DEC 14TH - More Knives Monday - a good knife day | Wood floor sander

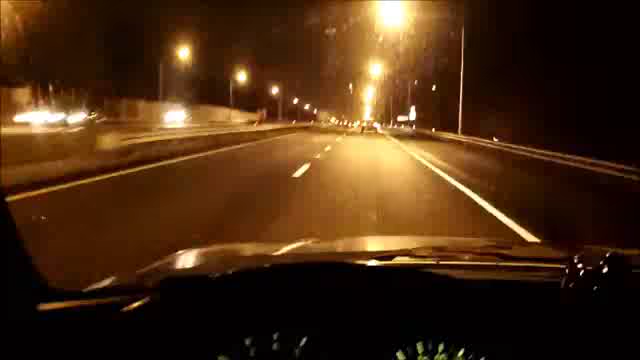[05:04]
my son is 36 today i'm a half hour late for his birthday party i am exceeding the speed limit to get that but i'm not far away now i'm on the east side of the tunnel rolling